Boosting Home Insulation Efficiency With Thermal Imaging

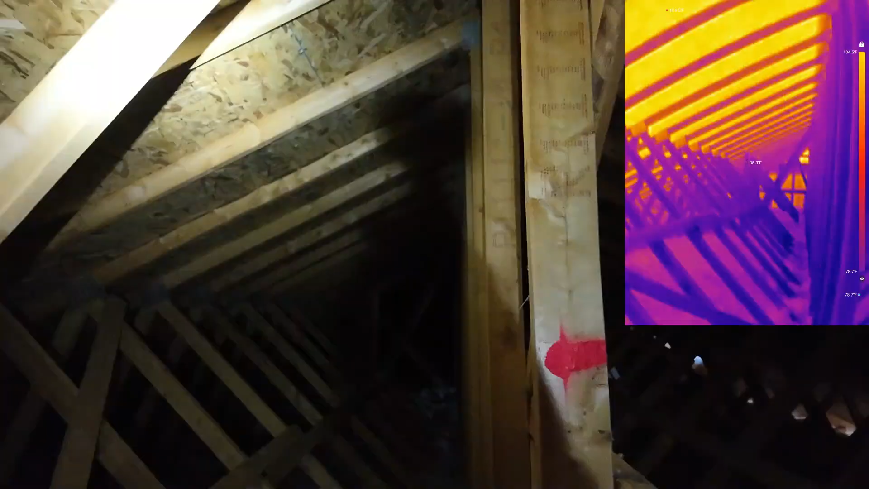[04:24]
Attics get airflow from soffit vents as well as roof vents.
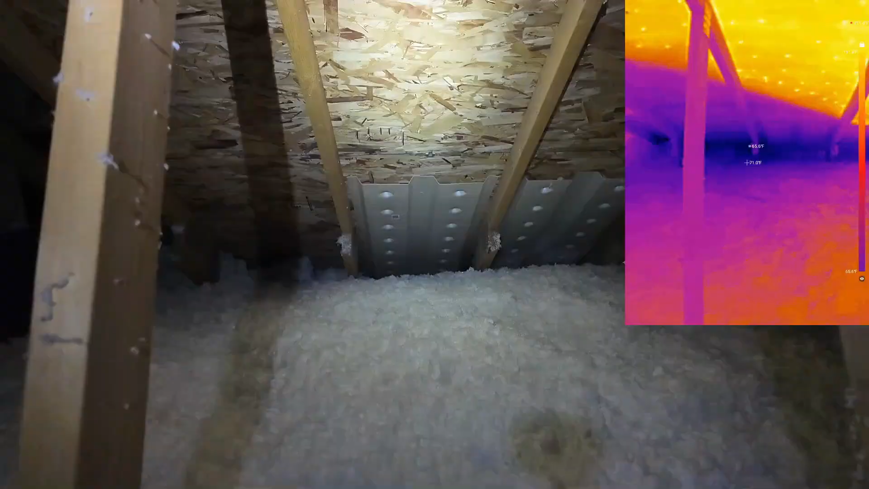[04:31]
It's important that the insulation doesn't go all the way to the edge over the soffit. To maintain the airflow attic raft or baffles should be installed to prevent the insulation from blocking the airflow of the soffit.
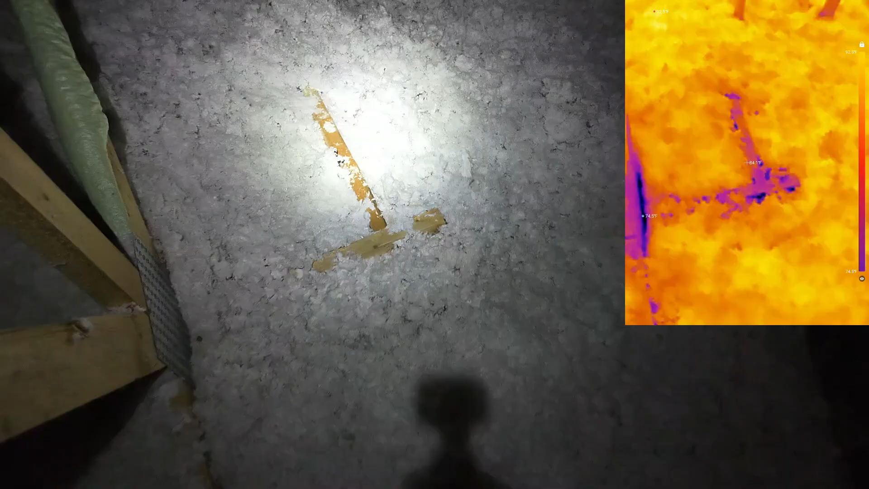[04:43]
If you find any obvious areas that could use improvement the best way to address this is to blow in some loose fill insulation in the attic.
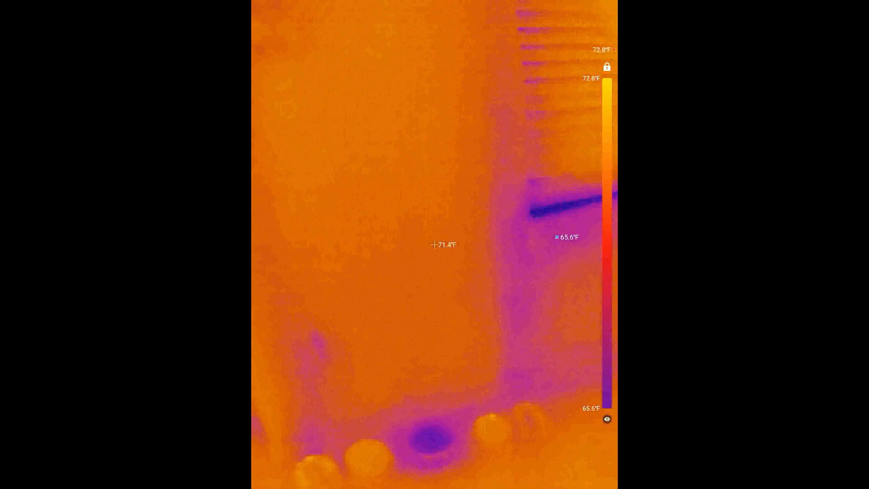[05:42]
On screen: spot 71.4°F, min 65.6°F, scale top 72.8°F, scale bottom 65.6°F
In this case the baseline will be the wall next to the door or window.
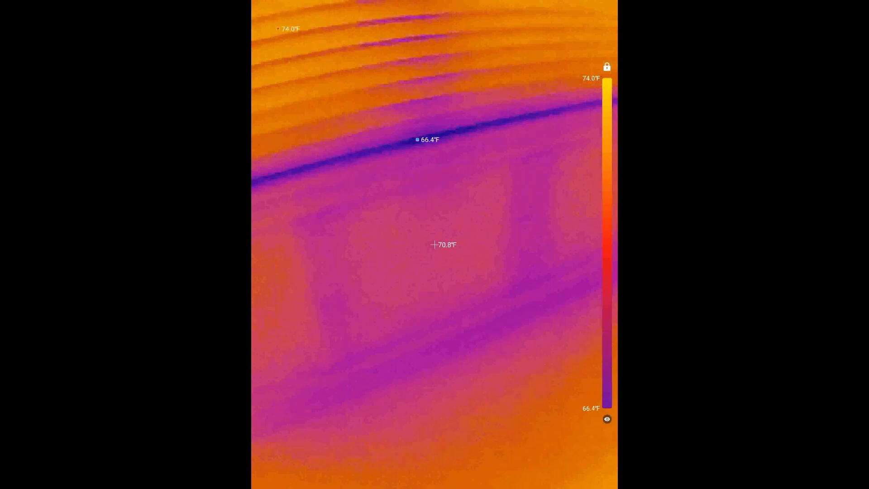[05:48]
On screen: spot 70.8°F, min 66.4°F, scale top 74.0°F, scale bottom 66.4°F
I'll go around each window and door to see if there are any major differences at the door seals or the insulation behind the door casing.
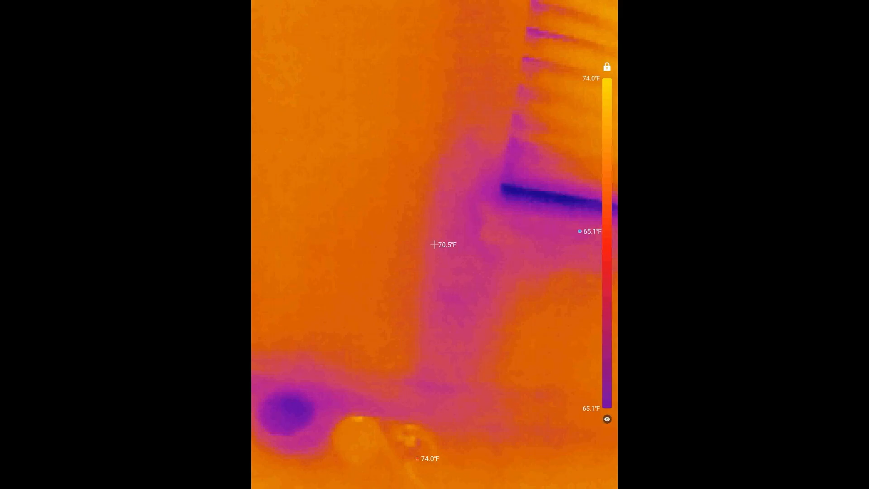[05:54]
On screen: spot 70.5°F, scale top 74.0°F, scale bottom 65.1°F
Next I'll measure the difference of the door or window itself to see if there are any major deficiencies in their insulating ability.
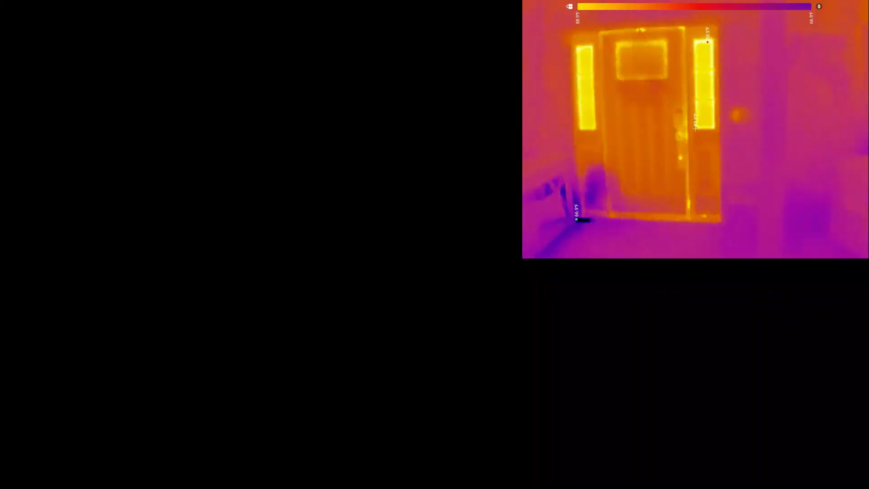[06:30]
then just check around the perimeter for any sign of insulation issues or gaps.
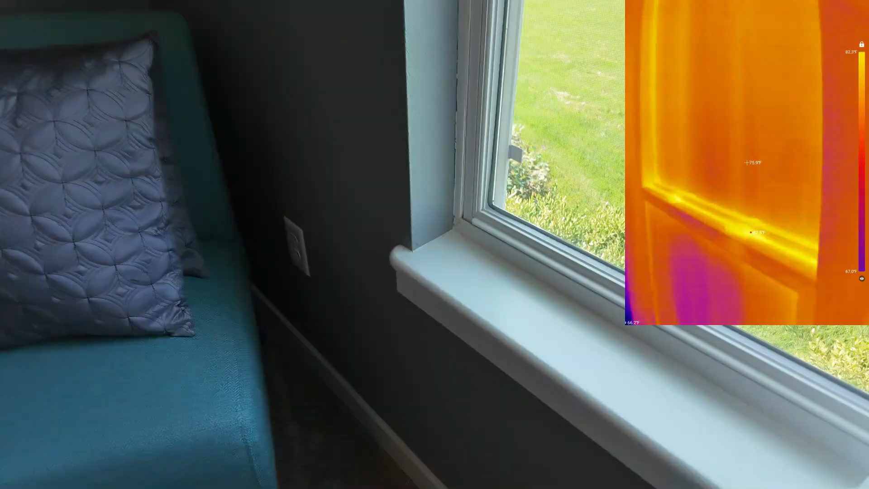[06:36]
When inspecting my doors and windows I did find that there were some cool spots where they slide and close.
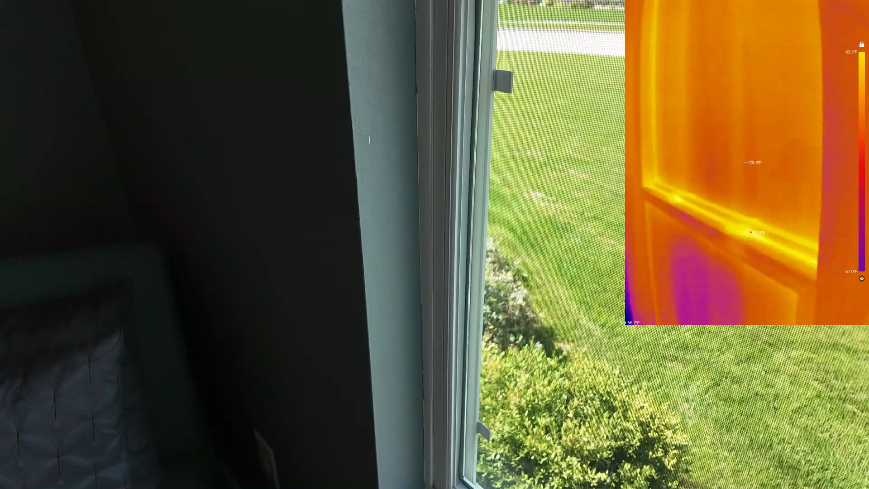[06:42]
This could be an opportunity for improved weather stripping. I'll check this again in the winter for sure.
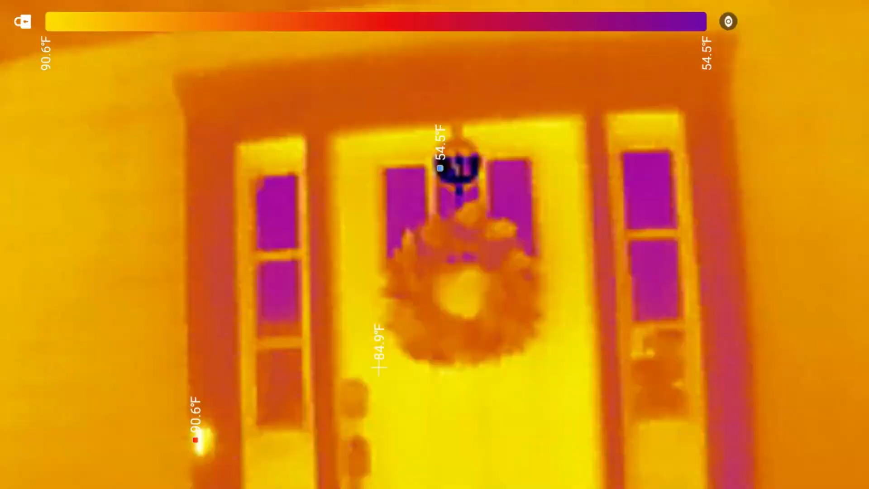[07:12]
On screen: max 90.6°F, min 54.5°F, scale top 90.6°F, scale bottom 54.5°F
A storm door can help improve the insulating performance of your current door by adding an extra layer between the door and the elements.
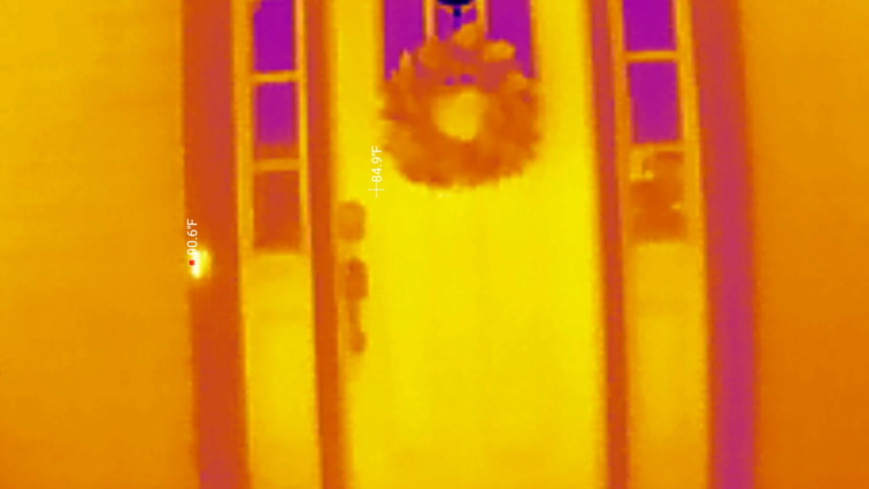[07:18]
If you're still seeing variations around your windows and doors it's possible that there's no insulation around them. To fix this you're going to have to remove the door casing and then insulate this little area in between the window or door and the framing.
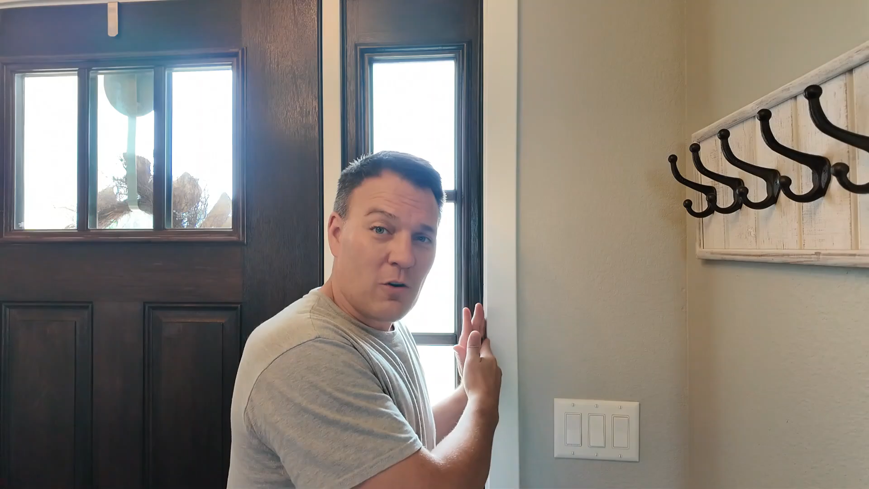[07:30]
You can use either fiberglass insulation or expanding foam. Outlets and light switches have electrical boxes that are empty cavities in the wall. Outlets or light switches on exterior walls can be a weak spot in your insulation.
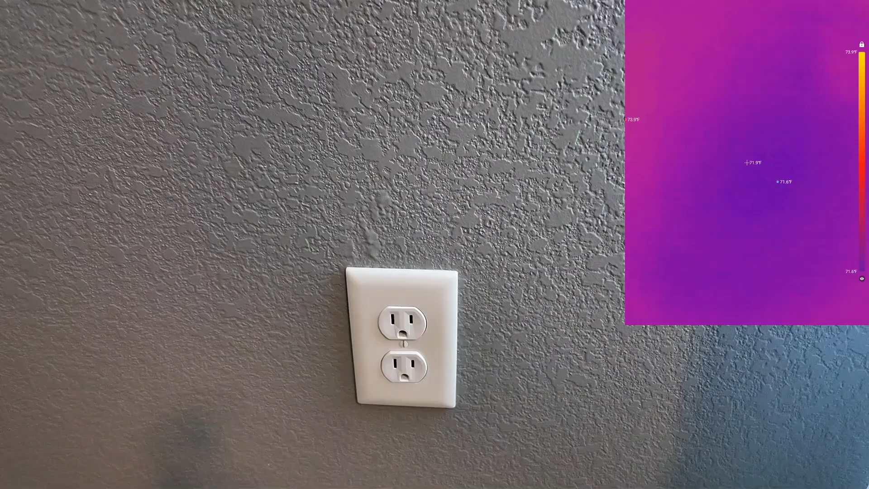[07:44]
My outlets however are almost invisible on the thermal camera and here's why.